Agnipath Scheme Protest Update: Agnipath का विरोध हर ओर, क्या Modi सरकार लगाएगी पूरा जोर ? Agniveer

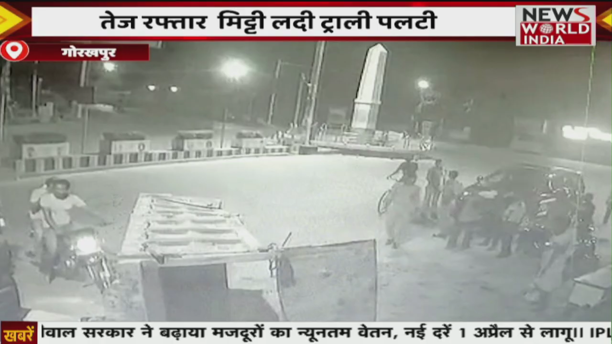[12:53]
हालांकि स्थानीय लोगों ने ट्रैक्टर चालक को पकड़ लिया, पुलिस को सौंप दिया है।